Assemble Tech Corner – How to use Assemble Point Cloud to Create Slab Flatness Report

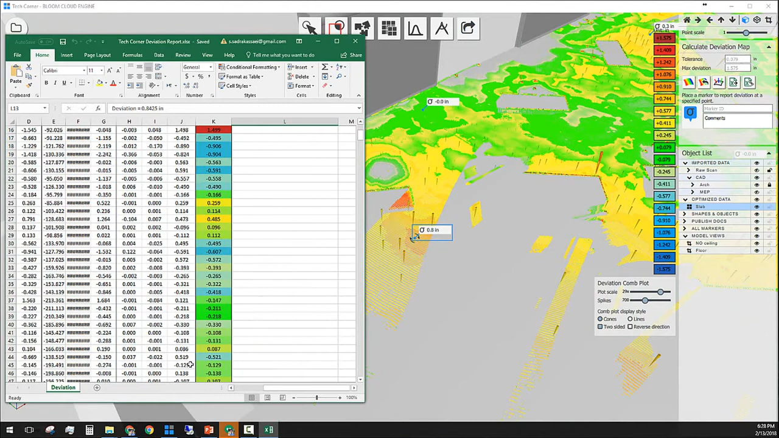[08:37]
at the specific location inside the project.
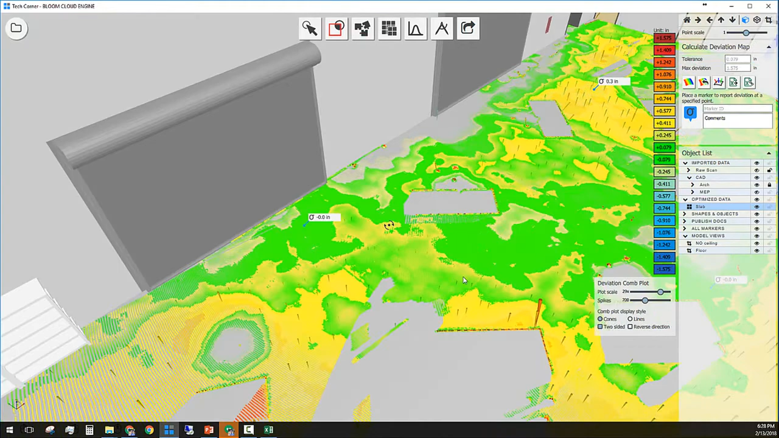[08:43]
To attach the same Excel report to this project, if you have a PDF document,
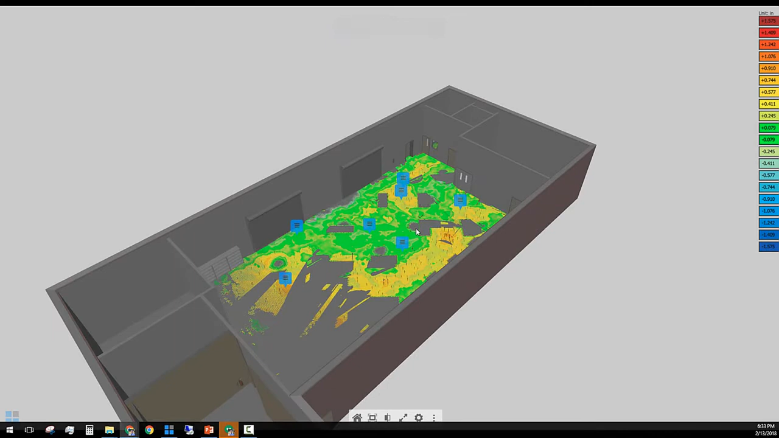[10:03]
This is a preview of the data, the marker,
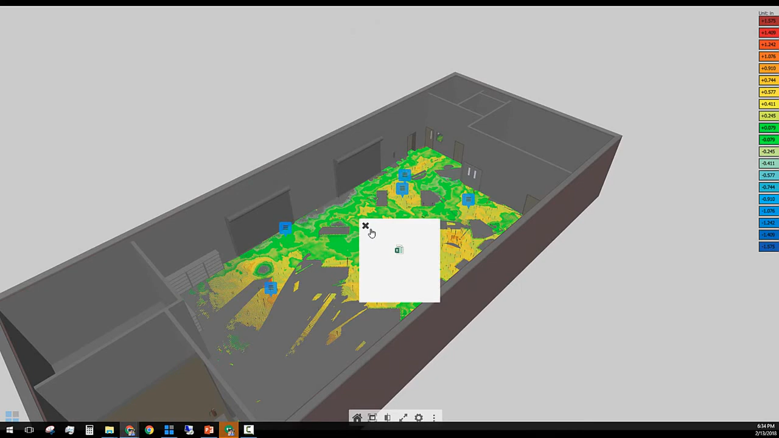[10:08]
the Excel that you can click on and download the information.
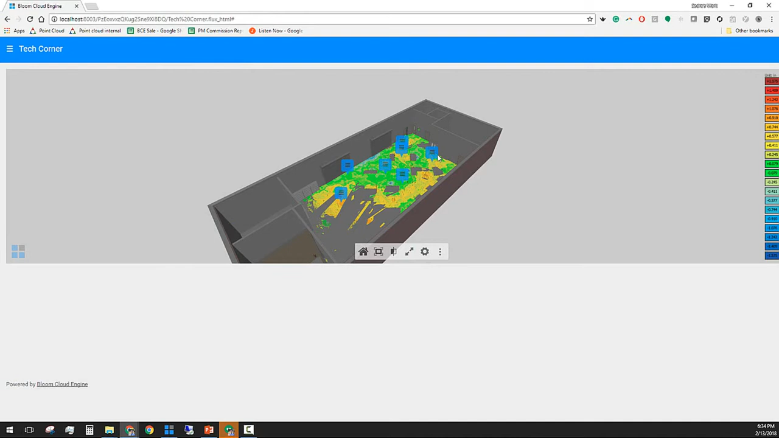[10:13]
And the rest of the markers which are the deviation marker that I created on top of specific points.
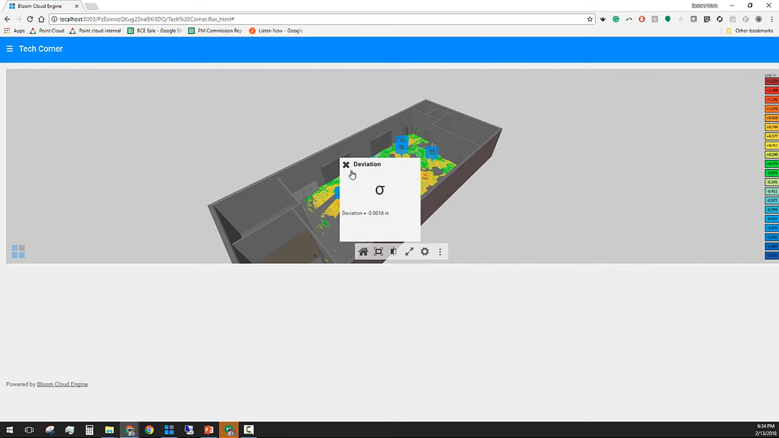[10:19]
I'm happy with the sample. Now I can give this report a name. I want to call this deviation or slab flatness.
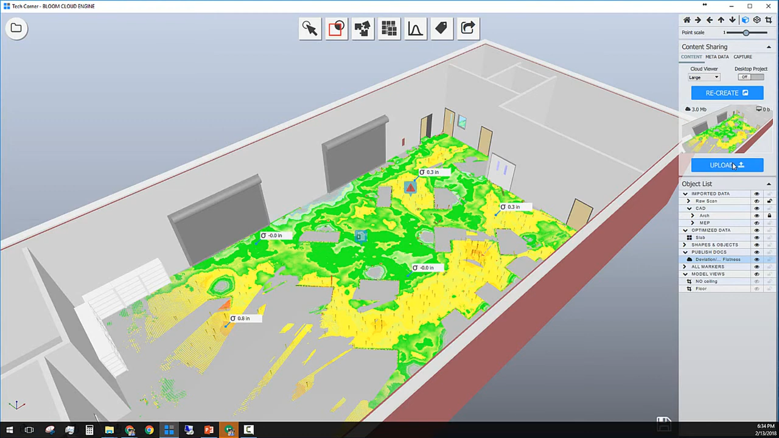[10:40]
And then save this name and then publish inside a sample. In the object list layer, under publish documents, there is a new layer called deviation which shows that this report have been published inside a sample.
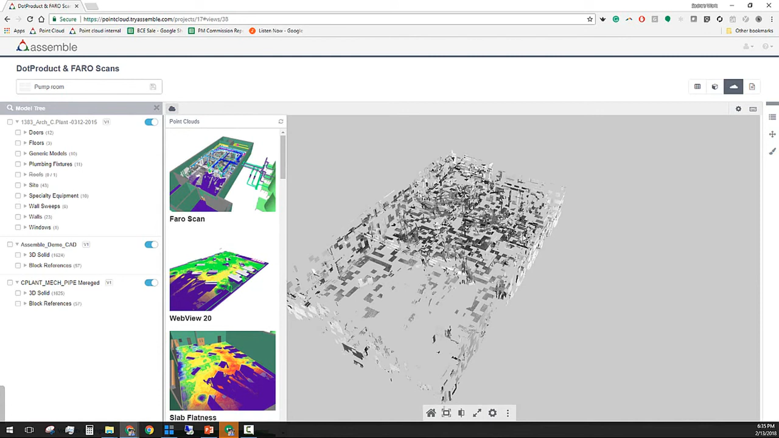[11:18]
As this file on the local computer is around 10 gigabytes worth
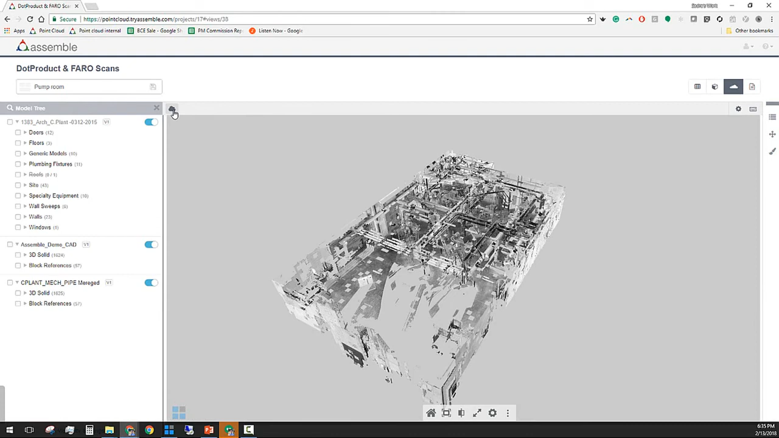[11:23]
of point cloud file that we optimized to the point that we are able to load all those information in less than five seconds.
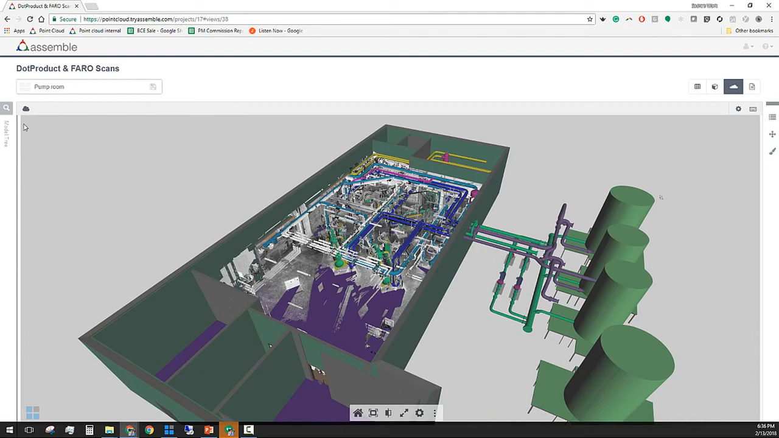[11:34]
And this will be very handy and very helpful to share this information. Not only the point cloud, but also the reporting that comes out of the point cloud data as well.
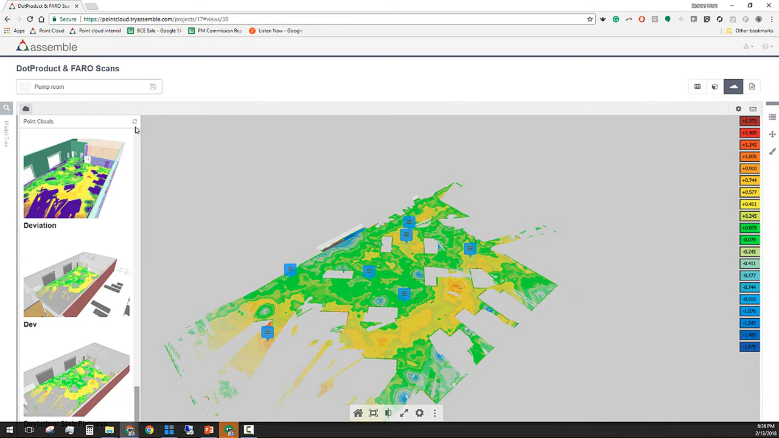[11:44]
This is a sample data for deviation and the heat map.
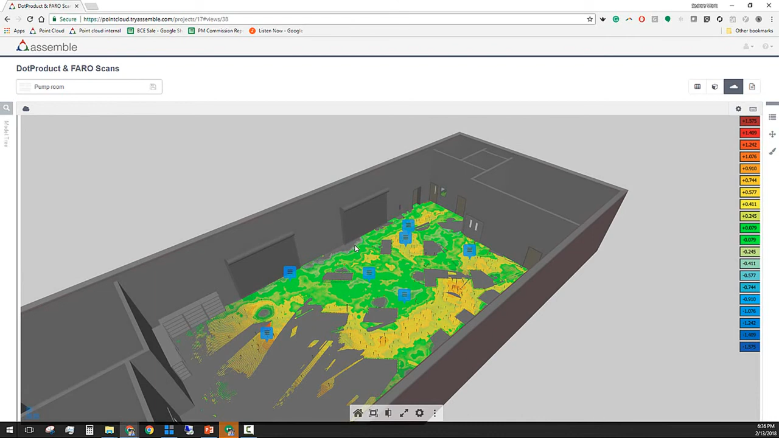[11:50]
And the markers on top of that report as well.